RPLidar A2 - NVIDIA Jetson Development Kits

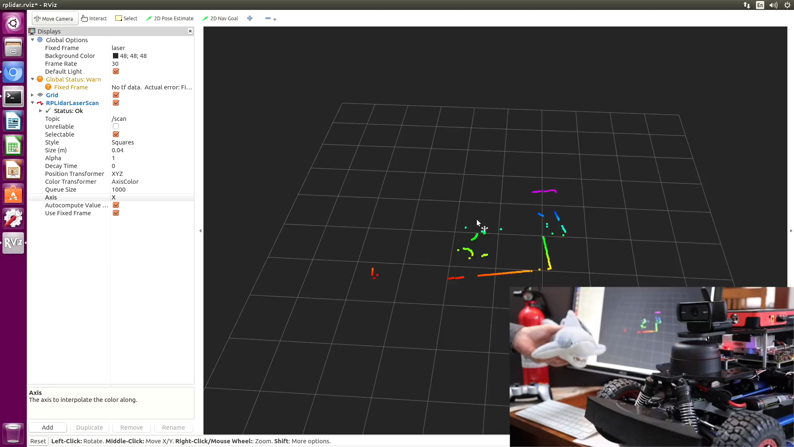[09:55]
When I move, you can see the rest of the room. This is what a shark looks like.
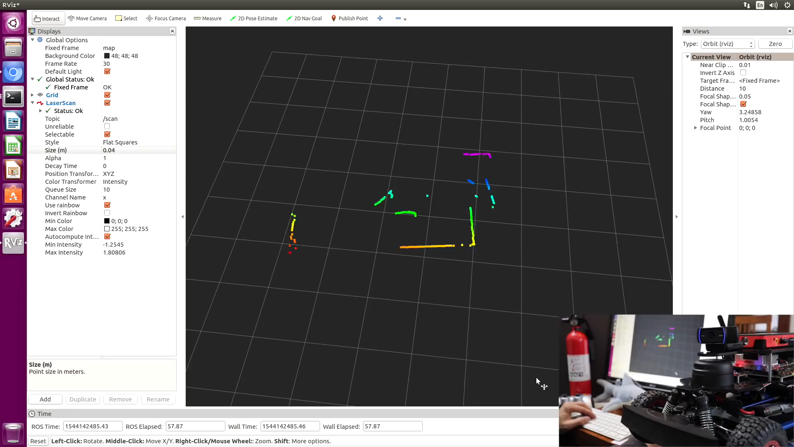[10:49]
Okay, so now when we move the car.